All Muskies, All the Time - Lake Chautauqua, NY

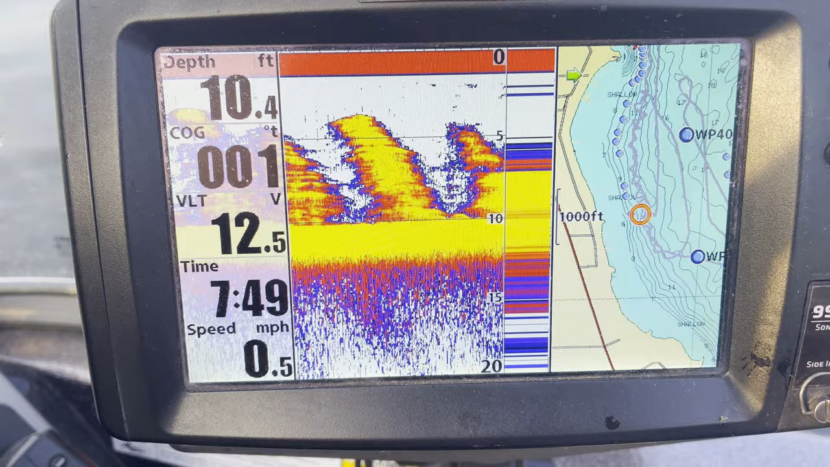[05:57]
On screen: depth 10.4 ft, speed 0.5 mph
In fact, you could be surrounded by muskies. Oh, huge!